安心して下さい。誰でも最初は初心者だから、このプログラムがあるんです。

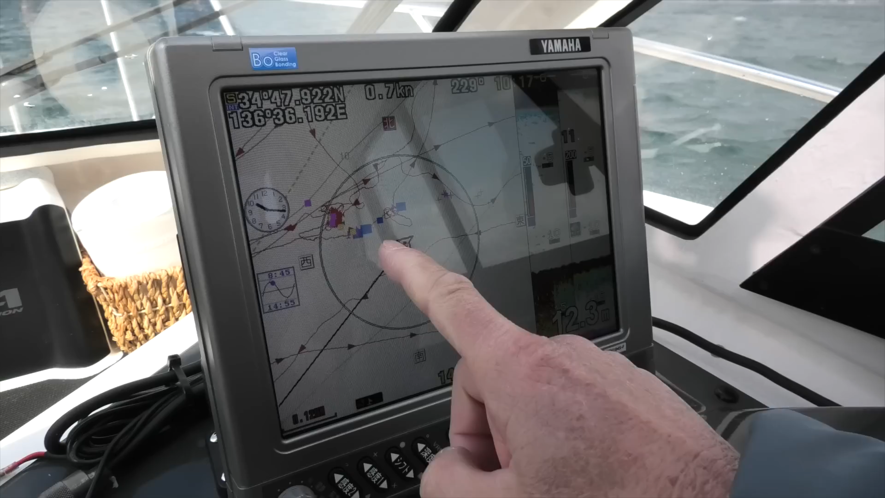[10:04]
On screen: speed 0.7 kn
これ実は言うと人工業種がここに埋められてるんですねほううんですから一回ちょっとそこに行ってみます
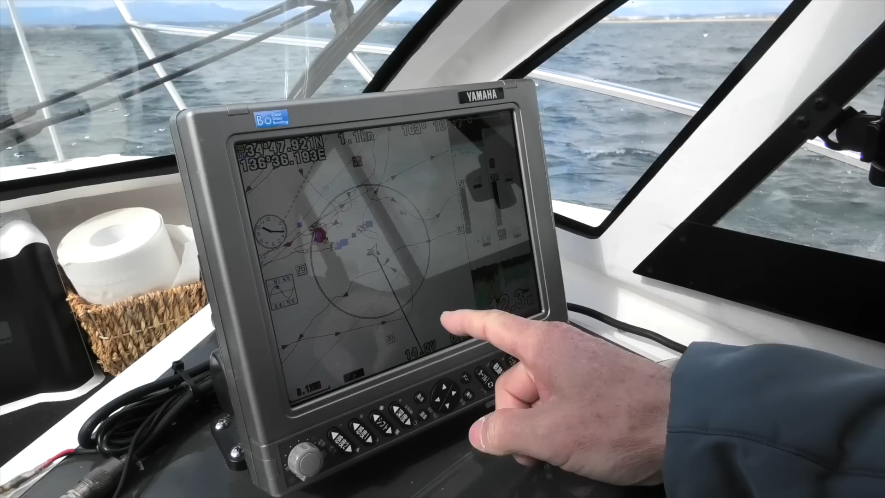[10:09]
でそのときの魚タンのねこの動きをちょっと見てください
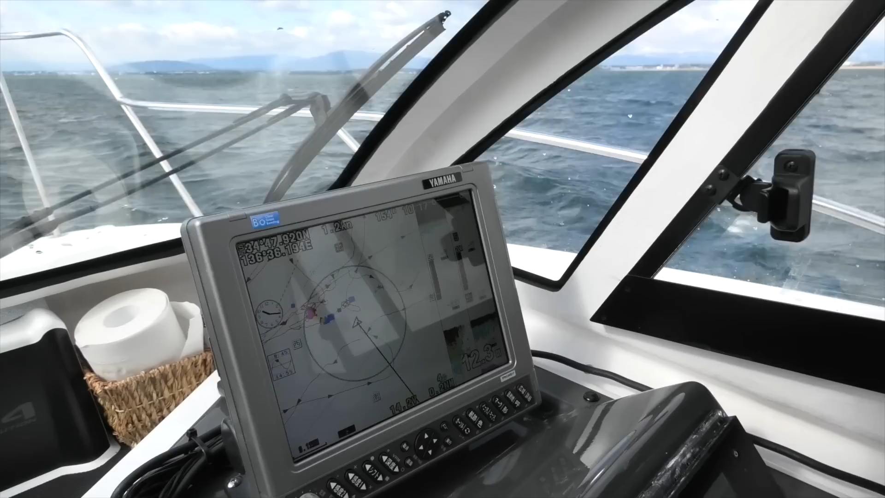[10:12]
じゃあそちら今から向けますのでねこうなると今ずーっとこれねフラットだったそこがねはいここがこっと多分
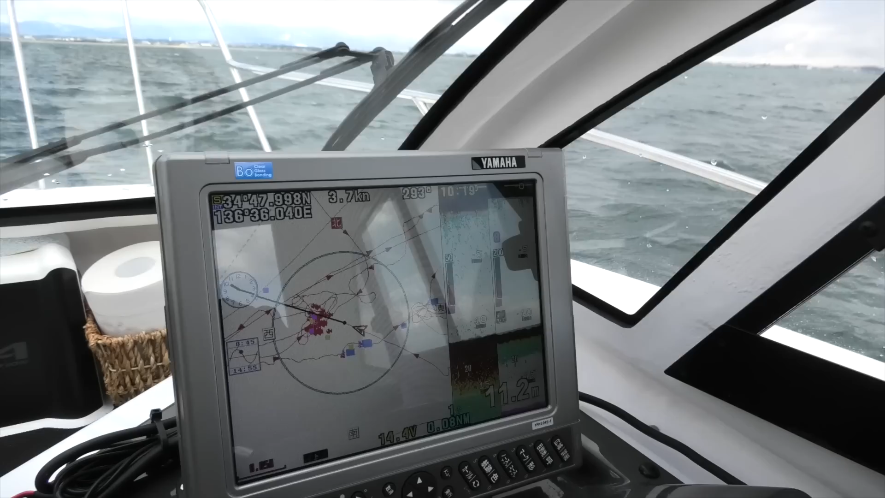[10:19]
出てくると思いますけどねはいこっち今ね魚床の上にどっちもした方ねできましたね魚のアラームが鳴り始めるという形になります
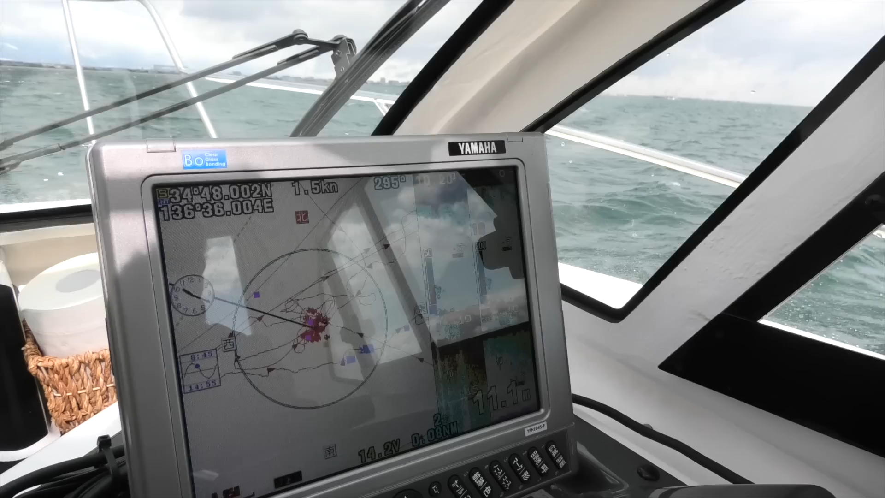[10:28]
ここっと今そうですね急に上がりましたね1メーター2メーターくらいの魚床ですからねそんなに大きいです魚床じゃないですけど
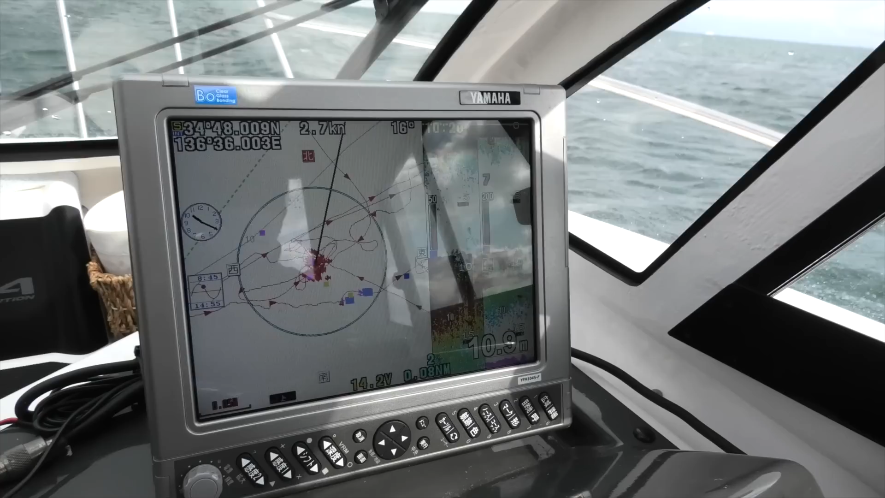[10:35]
水深が浅いですから10メーター速度こういった方魚床の上にはね多少魚とか魚が乗ってもねですから大事なのはこの陰路と